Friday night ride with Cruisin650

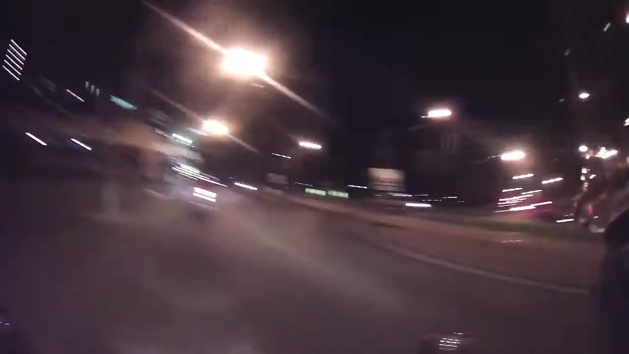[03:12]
Oh man, I didn't look at the roundabout. Fuck, lucky no one was coming. Here I am on second gear. Why bother changing gears? The bike is not loud. Why bother? It's freaking cold.
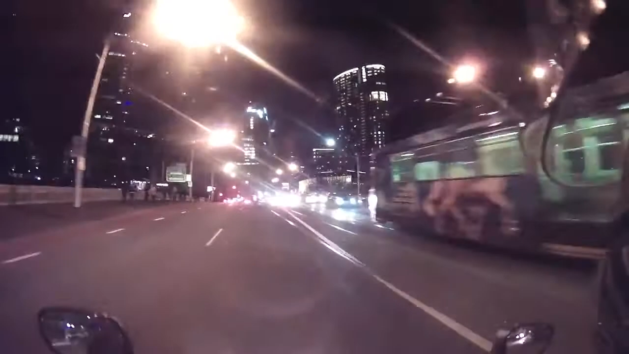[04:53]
All right. right, so the casino, where is it? Ah, on the right. Woohoo! Hey! Oh.
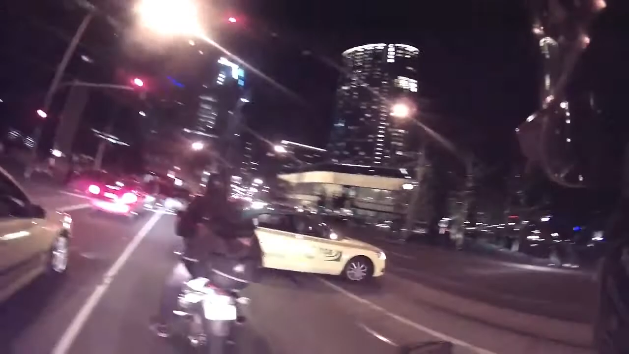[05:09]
Very good. Very good. Yeah, my God. Yeah, did you guys see that? You can't do a U-turn from the middle of the road. What the fuck?
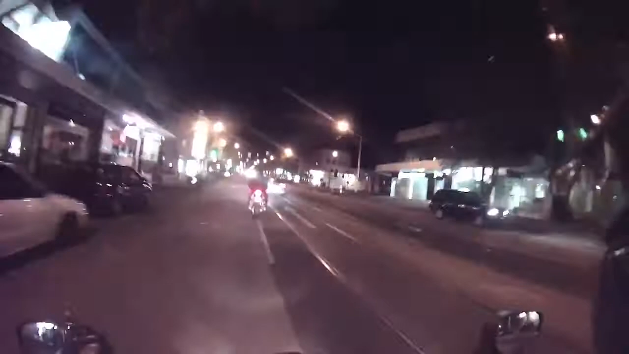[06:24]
Oh, tram tracks. Fun. Look, hook turns. This is, I think, South Melbourne. It's a beautiful area. Beautiful area.
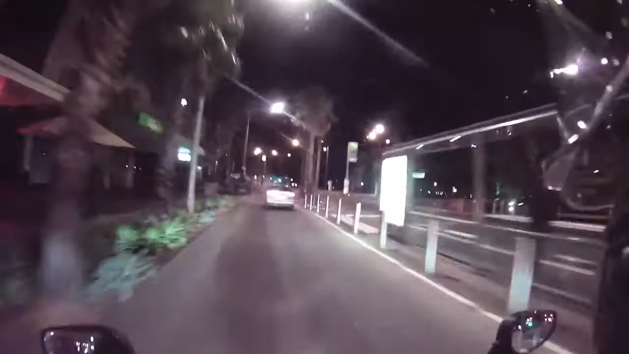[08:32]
So here on my left is the Esplanade Hotel. It's a very popular, famous pub for live music. It's very good.